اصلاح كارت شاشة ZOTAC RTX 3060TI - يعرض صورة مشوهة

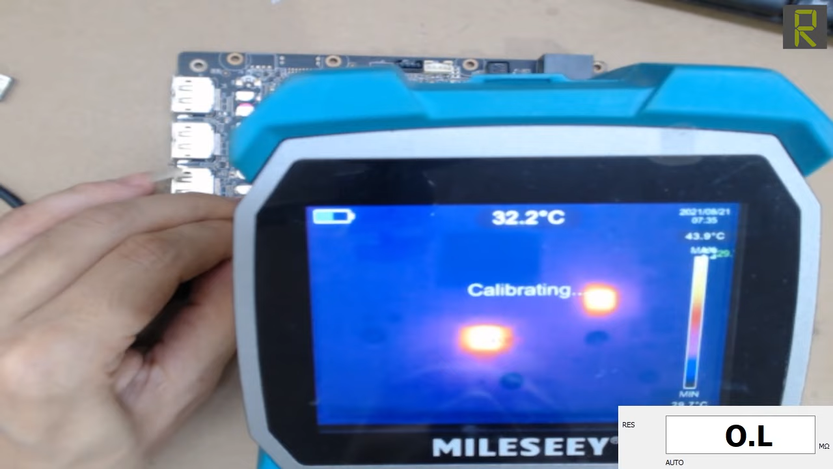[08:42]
On screen: spot 32.2°C
ومباشرة ظهر الموضوع معايا واعتقد ان في رمتين من الرامات هما اللي بيسخنوا معايا. طبعا انا مش هحاول ان انا اوضح لك الرامات نفسها تحت الكاميرا الحرارية، ولكن بصورة سريعة لأن طبعا أنا بحقن بإيد وماسك الكاميرا الحرارية بالإيد التانية.
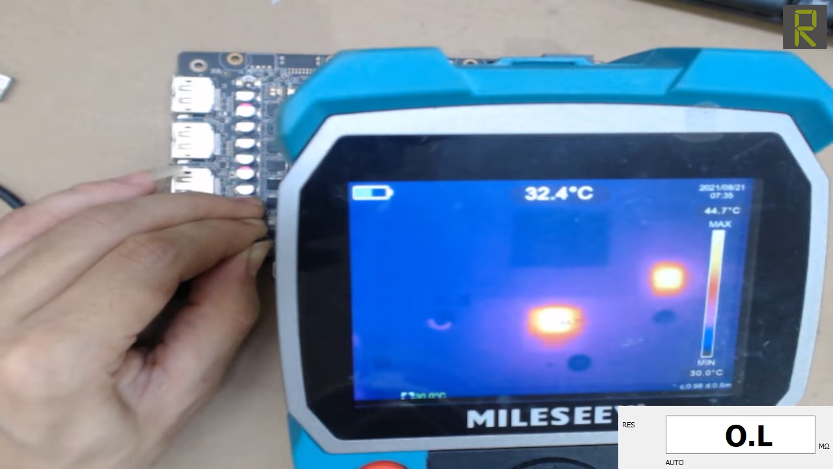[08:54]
On screen: spot 32.4°C
يعني أعتقد الرامة دي، خلونا كده نعلم على الرامة دي، وخلونا نحقن الفولت بتاعنا مرة تانية عشان نتأكد بس من الرامة التانية،
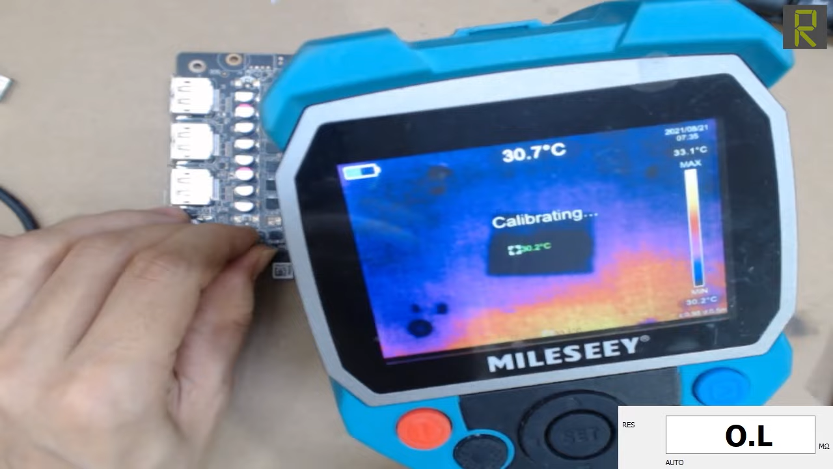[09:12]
On screen: spot 30.7°C
وأعتقد ان دي الرامة برضو التانية اللي فيها مشكلة.